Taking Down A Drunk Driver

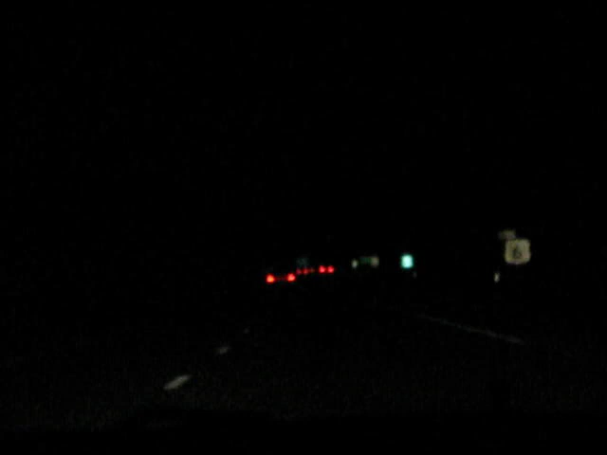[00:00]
Yeah. He's the one with the, uh, he's got a tail light connecting his brake lights. Oh, God, he's gone. Yeah. He's, okay, he's directly in front of me. As soon as I see the overpass, I'll put the hazards on. Okay, great.
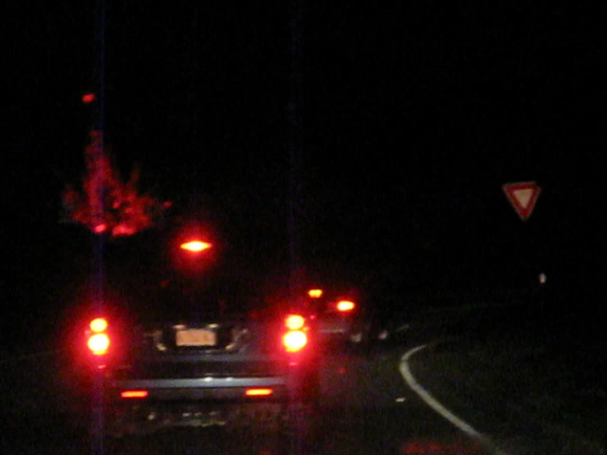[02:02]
I don't know if it's the cop behind me or not, is what I'm saying. It is. It is, let him go. There's two of them, let him go, yeah.